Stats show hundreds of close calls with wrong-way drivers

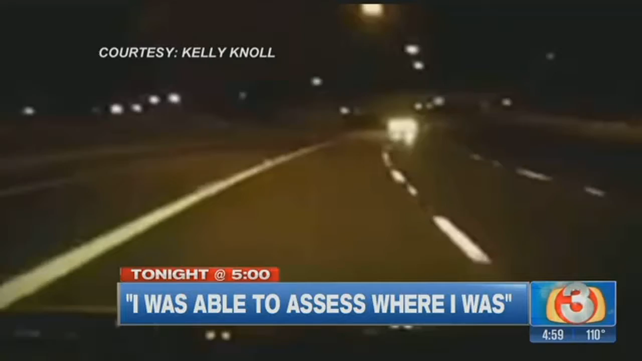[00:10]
A man driving along the loop 202 nearly crashes head-on with a driver going the wrong way. All new at 5 o'clock tonight we're hearing from that driver for the very first time since his brush with death.